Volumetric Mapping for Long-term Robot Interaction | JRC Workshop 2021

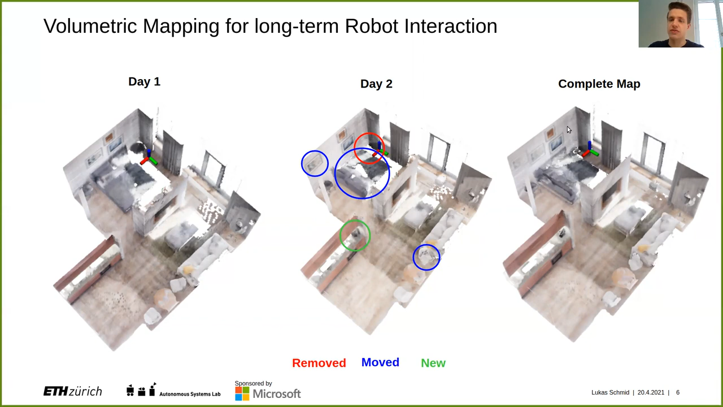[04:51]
So maybe here's a new coffee machine added some objects might have been gone and other parts were maybe moved to highlight a few here. Maybe somebody said on chair has been rotated. And on the right, we see the complete map that integrates all the data from both observations. And we noticed that there's a number of artifacts that we would not want to have, which are very common with state of the art volumetric mapping frameworks. For example, here is a picture is being duplicated, but we know that should be only one at the end of the day. Similarly, the coffee machine that used to be free space cannot be captured as accurately as in a standalone observation. And I don't know where this representation will be very useful for interaction.
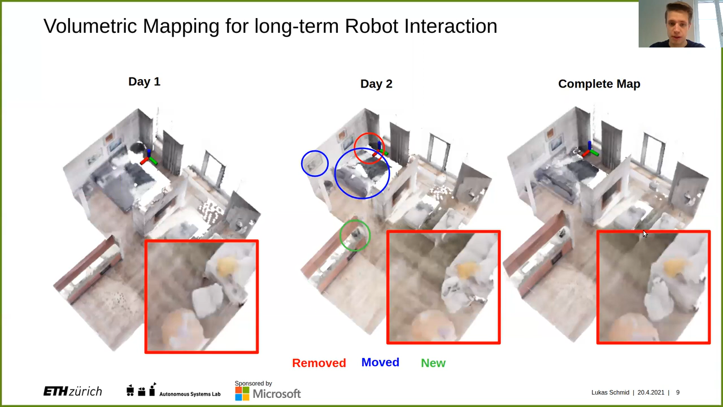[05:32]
And then last but not least, if you look here, for example, on the chair, it was rotated. If you want to keep the previous information and just merge them together, we end up with this potato shape, which is, of course, not desirable. So how do we go about this problem? We took some inspiration on how do humans do this, because we are actually very good at managing these sort of temporal changes.
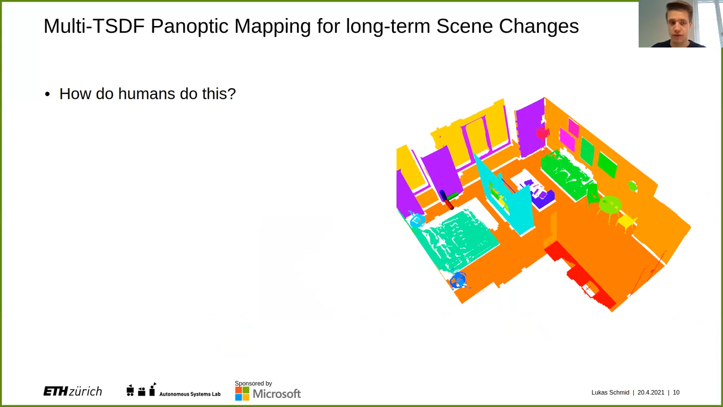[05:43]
And from my understanding of the most recent findings in neurology, we are highly likely to perform a lot of abstractions and see the world sort of as a collection of objects, which makes a lot of sense since it's a lot easier to reason about a few objects than a dense surface, so to speak.
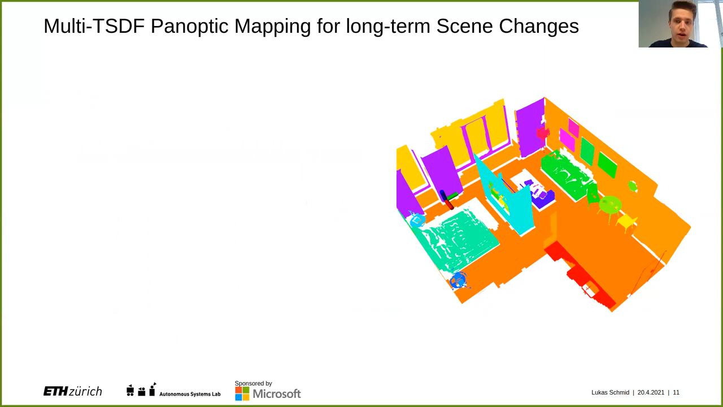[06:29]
And this is essentially the foundation for our approach, where the idea is, can we also in a robotic context represent the world as a collection of objects? And for the question, what are objects, we go to the domain of panoptic segmentation, where with panoptic, we do differentiate between instances like things in our environment, such as these two chairs. But on the other hand, and to get this full representation of the environment, we of course also care about the background, such as floors or walls.
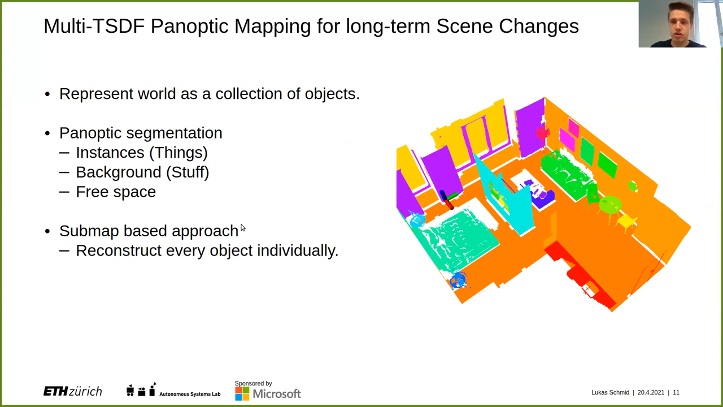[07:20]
And in terms of approach, we employ a sub-based approach that has worked well, for example, the spatial consistency problem with volumetric maps. But here, the idea is that we reconstruct each and every object individually in its own sub-map. And then from this collection of objects recover full volumetric information.
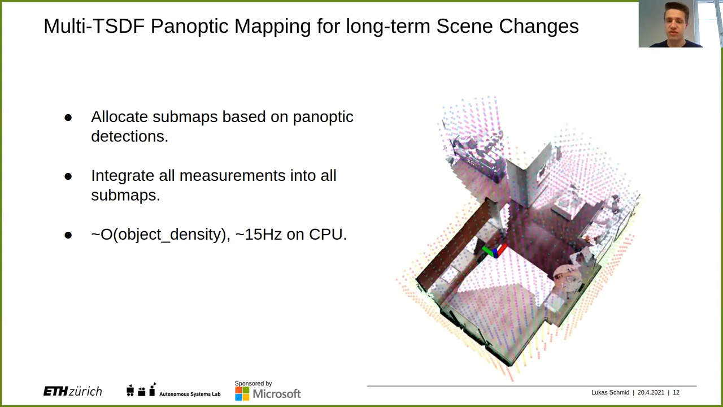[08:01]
So on the one hand side, we can run this for this demo scenario with the presented resolution and about 70 objects in 15 hertz on a laptop CPU. And also we can arrange this hierarchically to
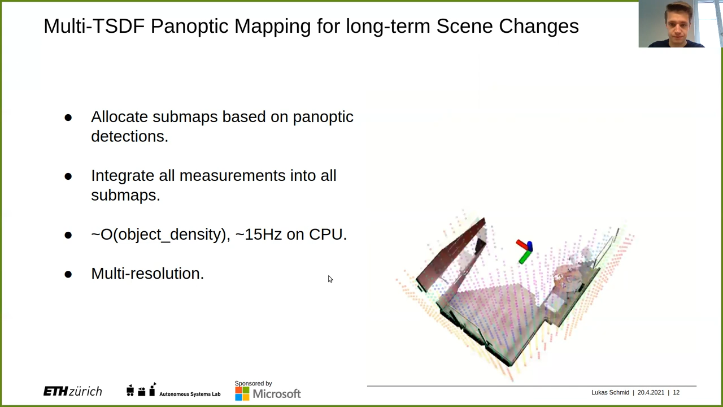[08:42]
There's also a number of other advantages to this approach because we can use our semantic understanding of the scene also for the reconstruction. So for example, we don't accidentally merge things together that we know this is a table and this is a wall, should not be merged. Simultaneously, we can use this information to disentangle our measurement disagreement problem and figure out, okay, the chair has changed. So we do not merge it into a potato. And also due to the multi-resolution, we are able to capture,
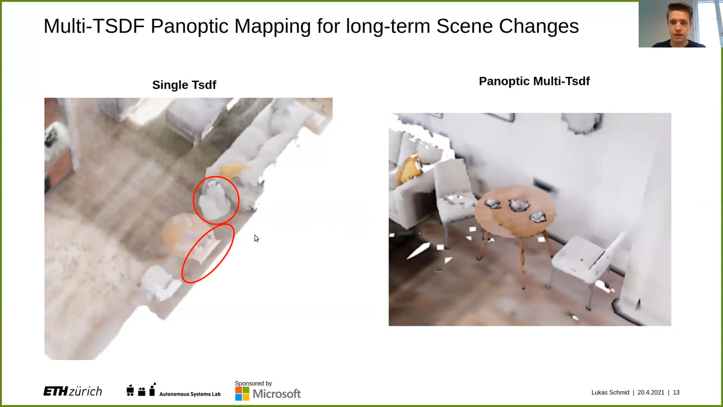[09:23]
for example, thin structures or small objects like the chair, the legs of the chair, which are missing here at a uniform resolution. And to dive a bit more into this multi-resolution problem,
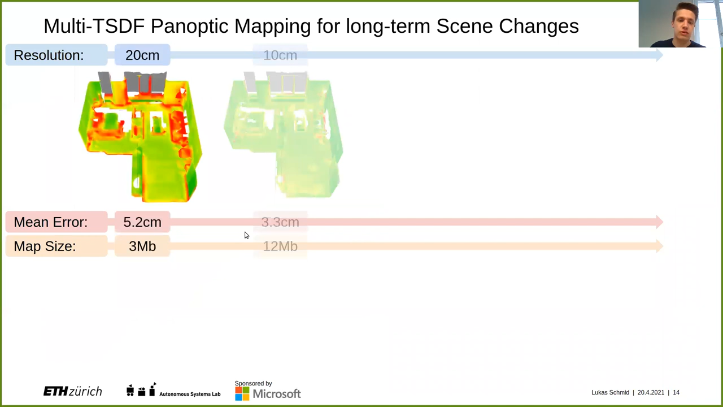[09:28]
we can here see the environment reconstructed at the increasing resolution with a fixed resolution size. So we see that the map resolution is very crucial, but for different parts of the object here, for example, where there's very small objects and minute details in the geometry, high resolution introduces a very high error. But because it's a volumetric problem, once we decrease the resolution, we very quickly get extremely large memory usage for our map. On the other hand, if we have this multi-resolution and an optic multi-TSDF map,
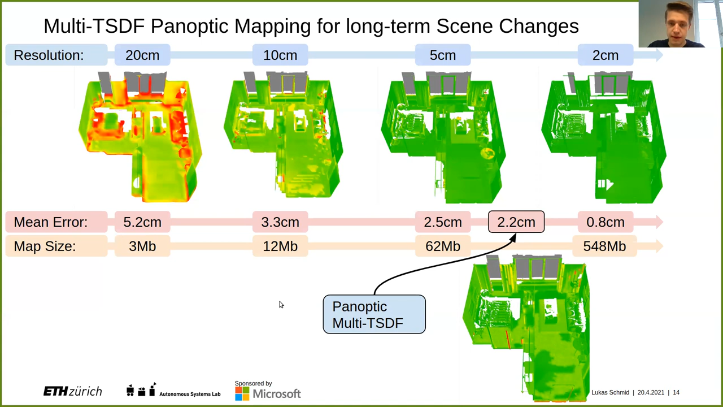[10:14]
we can see that the overall reconstruction or error, which is primarily governed by, say, the large surfaces can be lower than for certain fixed resolution approaches while using a lot less memory. And the most important part about this is that we get the resolution where we really want it. For example, here on the table, we can see even with a comparably high resolution, the small objects are still not captured properly. Whereas here we can reconstruct in more detail, which will be more useful for interactions or animation tasks.
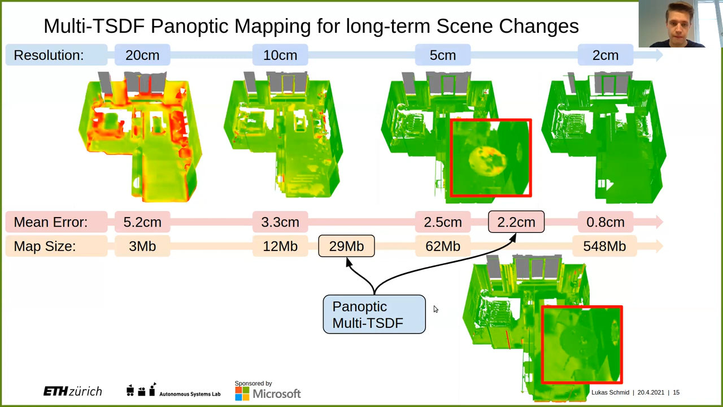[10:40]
Then the other part why we want to do this is we can use it in order to make out these temporal differences. So what we here see is in shaded our previous observations and in solid our current observations of the robot. And due to this semantic understanding, we are able to disentangle which parts of the environment have changed. For example, in blue, we see observations that geometrically and semantically agree and are in alignment with our previous observations.